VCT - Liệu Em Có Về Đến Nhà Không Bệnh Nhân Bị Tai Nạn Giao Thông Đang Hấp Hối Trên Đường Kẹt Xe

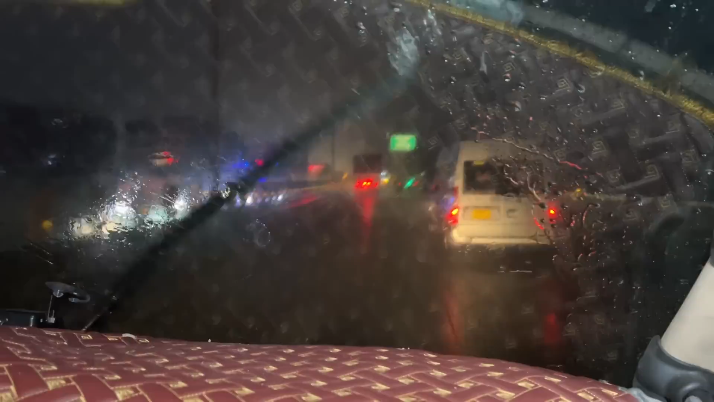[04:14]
Kính nè mọi người. Đó. Rất đập chân mọi người. Giờ anh thì cũng đang bóp oxy mọi người. Đó thì ba mình chưa mua được bánh mì cho mình với ba mình ăn nữa. Thì thôi thì cố gắng chạy về nhanh để cho anh này kia mọi người. Còn mình tắt đèn nha. Để mình đi về không nè.
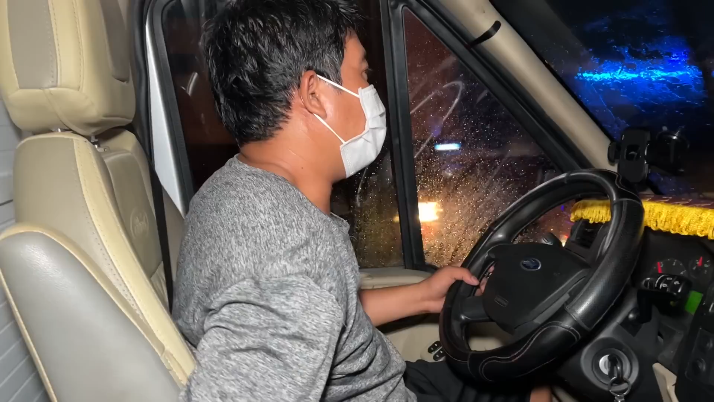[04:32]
Đó. Đồ có bánh hả? Ok thì có bánh ăn đỡ đi mọi người. Rồi về cho anh về tới nhà đi tính sau nha. Ok, giờ tắt đèn cho ba mình chạy nha mọi người. Mưa quá trời mưa rồi mọi người à.
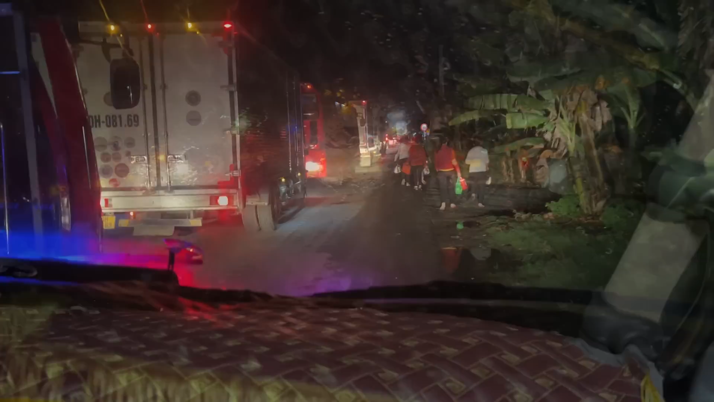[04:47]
Mọi người thì kẹt xe mọi người. Kẹt khá là dài luôn mọi người. Công an đứng ngoài trước rồi mọi người. Đó, không biết em cái này gì.